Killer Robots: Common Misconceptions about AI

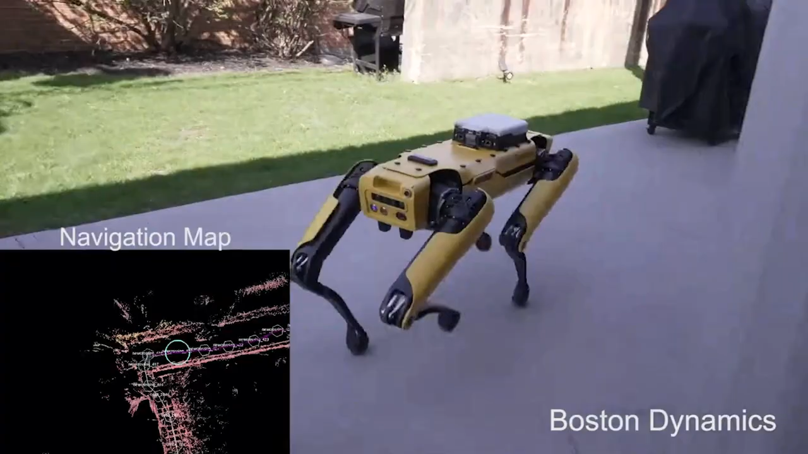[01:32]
So if you take a robot like Boston Dynamics Spot,